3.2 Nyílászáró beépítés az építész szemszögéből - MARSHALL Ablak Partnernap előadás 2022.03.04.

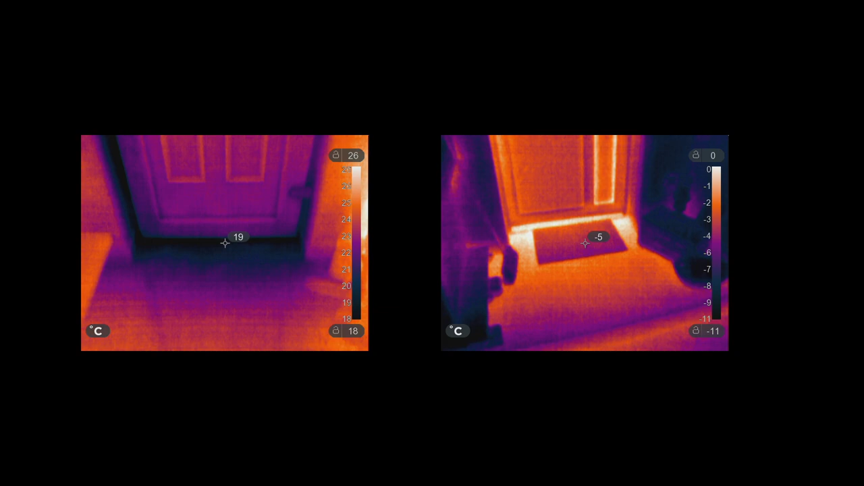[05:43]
Sok helyen látni, hogy a toktoldó helyett XPS-t raknak, mondvá, hogy így nem hőhidas.
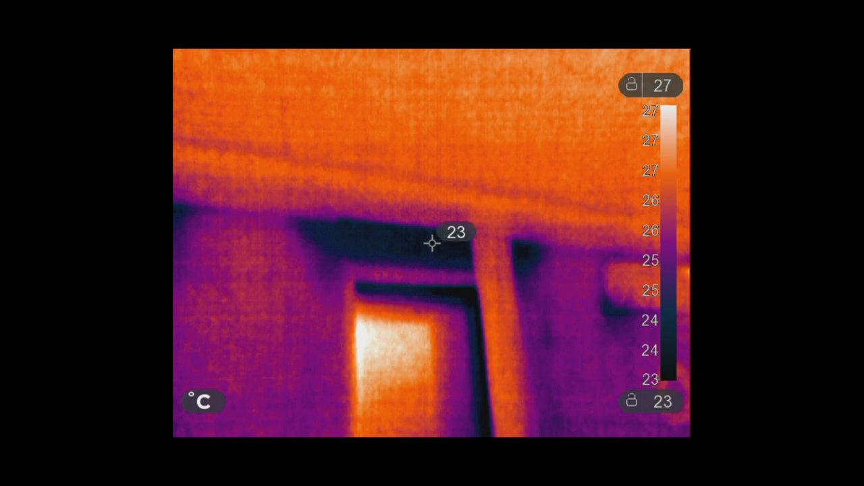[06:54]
On screen: spot 23°C, scale top 27°C, scale bottom 23°C
Sok helyen látom az utolagos ellenőrzésnél, hogy a redöny mögé nem kerül be a hőszigetelés, holott az ablak beépítésénél erre hagytak helyet. A hőkamerán ezek gyönyörűen látszanak a későbbiek során. A párkánynál van, amikor simán a vázkeremja téglára ültetik az ablakokat, a lyukocsos téglára pedig csak a párkány kerül.
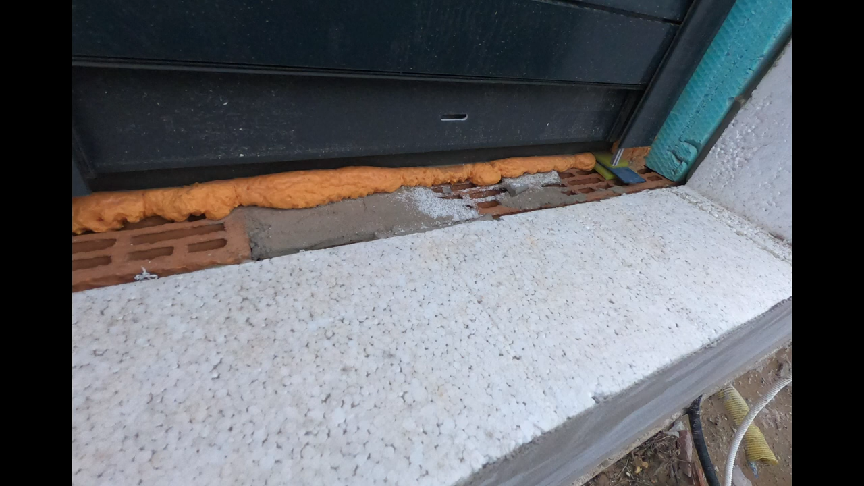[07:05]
Ha nincs legrább 2 cm xps az ablak alatt, akkor ez komoly hőhitként jelentkezik, ahogy ez látható.
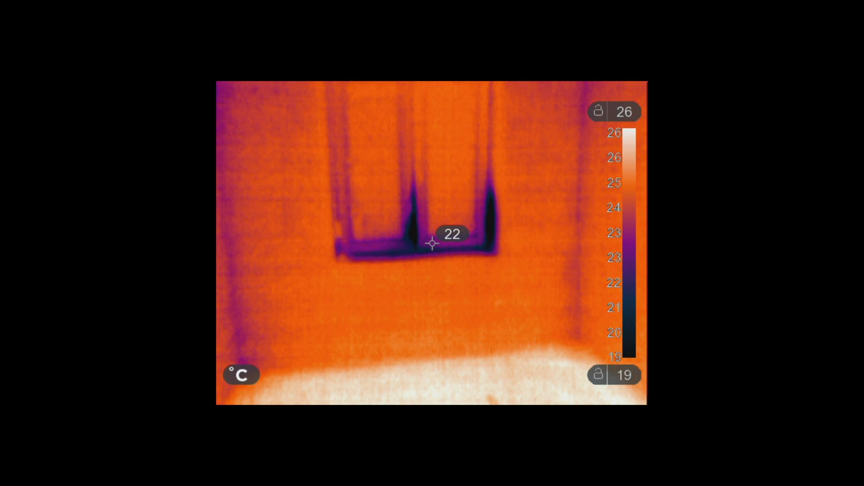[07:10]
On screen: spot 22°C, scale top 26°C, scale bottom 19°C
Extrém megoldás, amikor a párkány alá gipszkarton tesznek, mert az csak 1 cm vastag.
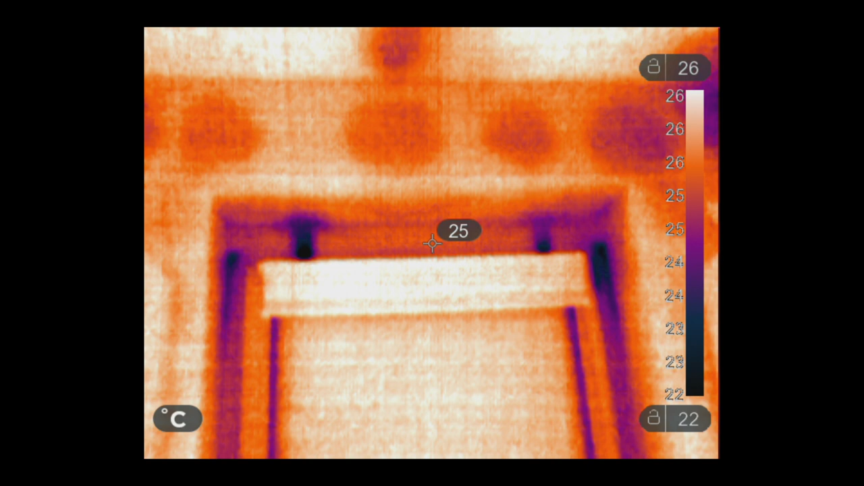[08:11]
On screen: spot 25°C, scale top 26°C, scale bottom 22°C
Ragasztott gipszkarton van a vakulat helyett. Az ablak beépítése során használt ékek vagy bent maradtak, vagy kivették őket, de a helyük az már nem lett tömítve purhabban.
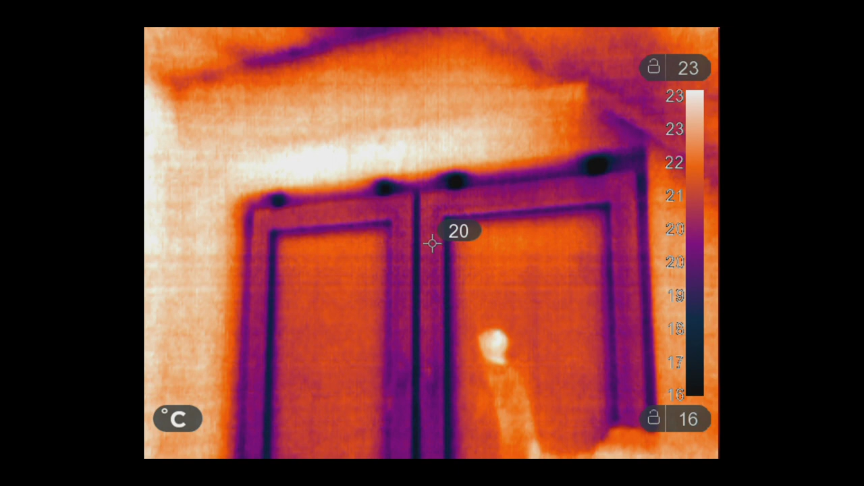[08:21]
On screen: spot 20°C, scale top 23°C, scale bottom 16°C
Ahogy ennél az R-kiajtónál sem. Olyan, hogy hőszigetelt garázsajtó nem létezik. A panelek hiába szuperül hőszigeteltek, amikor az illesztés és a sín nem tud az lenni.
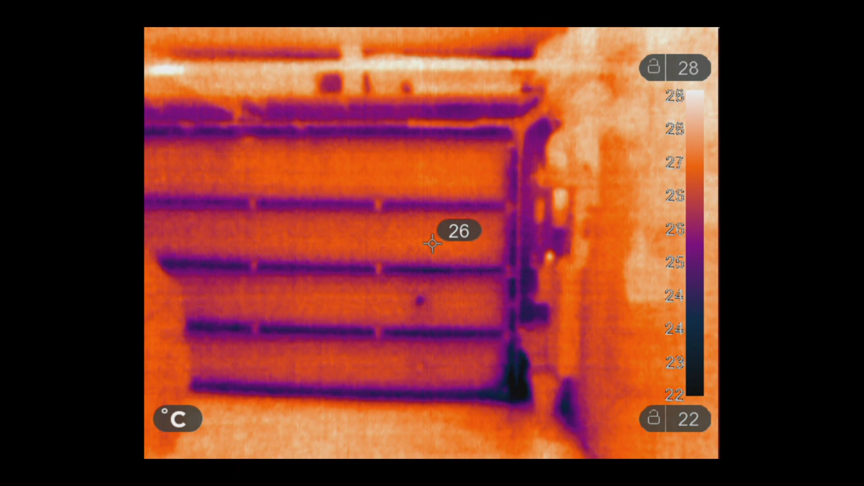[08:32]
On screen: spot 26°C, scale top 28°C, scale bottom 22°C
Ezek apró problémának tűnnek, viszont rengetegszer találkozom azzal a panasszal, hogy kolbor szelek vannak a házban,
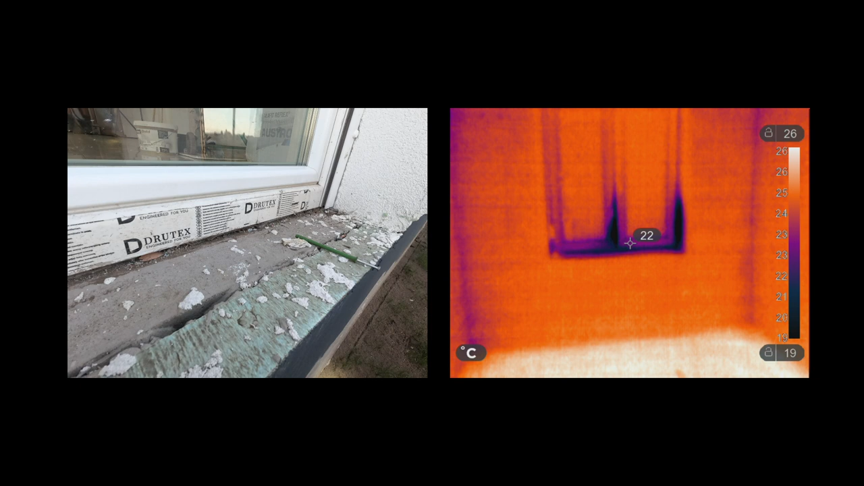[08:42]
On screen: spot 22°C, scale top 26°C, scale bottom 19°C
enyhe húzatot lehet érezni, aminek nem tudják az okát. Minél jobban korszerűsített egy épület, annál idegesítőbb és komfortot rombolóak ezek, és sajnos nagyon nagy részükért a nyilázárók a felelősek. Nem gyártmány szinten, hanem beépítési hiba, illetve befejező munkák nem megfelelőssége miatt. Ezt az épületet körülbelül két hete néztem meg vásárlás előtt, jeleztem a problémákat a kivitelezőnek, hogy egy 2 cm XPS kell, és így már csak lemezpárkány fog beférni. Meg is ígérte, hogy meg lesz csinálva.